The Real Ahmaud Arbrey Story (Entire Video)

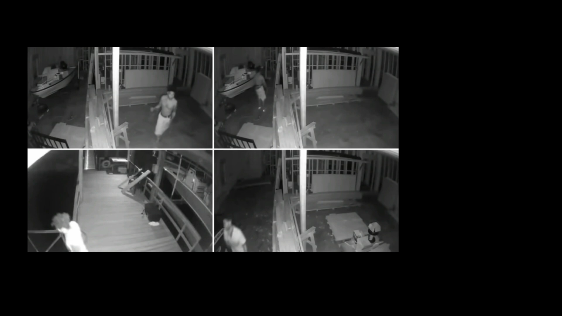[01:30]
Here is a video of Arbery out on his jog not jogging, but walking around into the house under construction while appearing to walk around on the property.